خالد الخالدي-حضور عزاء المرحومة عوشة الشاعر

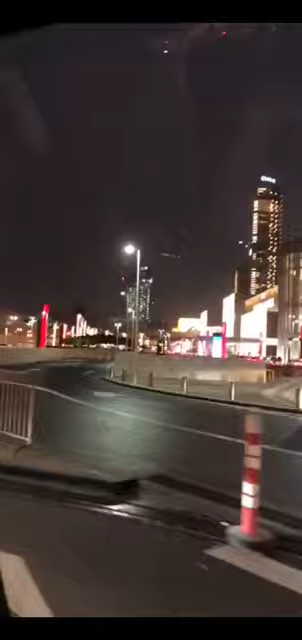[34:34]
يقول ما شي زحمة يقولون تبين مرة ما شيء زحمة يوم السبت سياي اللي خارج أكثر عن اللي داخل يا ربي
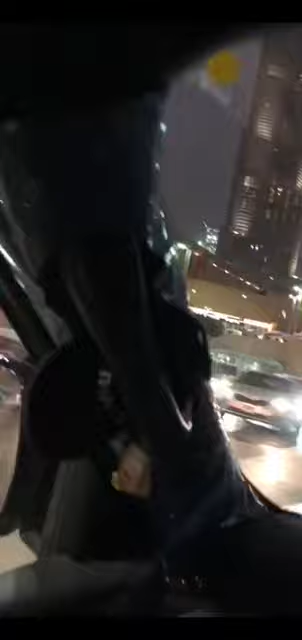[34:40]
ويبن ألقط موقف يقولون ما شيء مرة مرة مرة الدنيا ترقرق الناس كلها مسافرة وين الناس كلها مسافرة
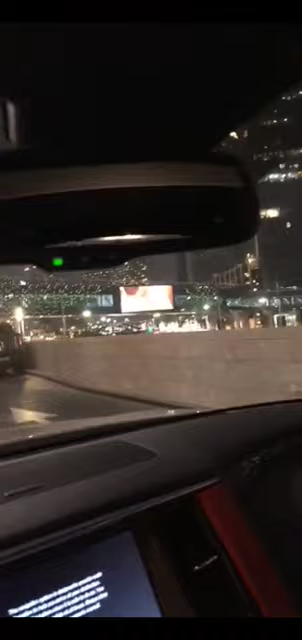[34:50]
هذو عباس على دباس يا هي سالف يقولون ما شيء مكان يا يعني يقولون المكان كله مكود والباركنات يعني مكودة
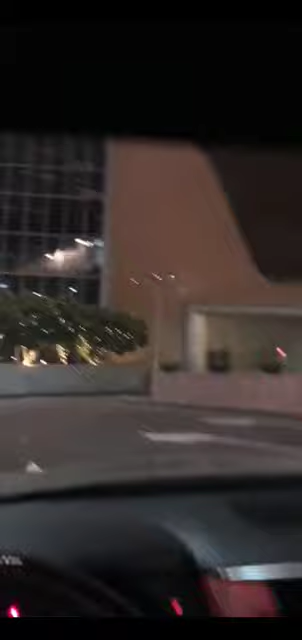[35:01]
ما فضلت البلاد الناس كلها مسافر. وين مسافر؟ وين مسافر؟ لا شيء مكان اصلا سيد الباركن سيد تو اكثر عن ما ادري كم.
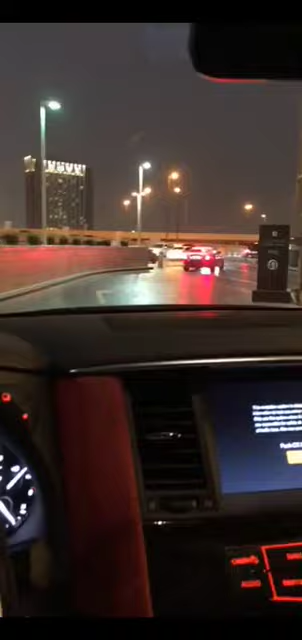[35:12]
ها شو بدايه من وين لين البوابه هذا كله لين واحد.
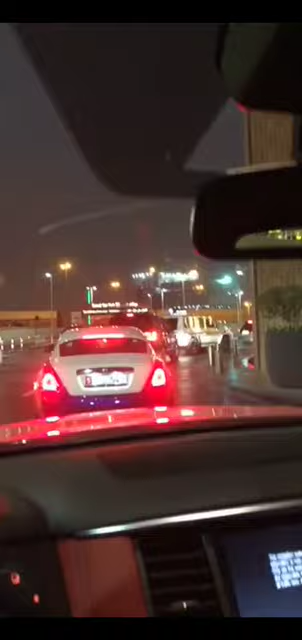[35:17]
يقولون السبت وان ما شيء واد ولا شيء عرب.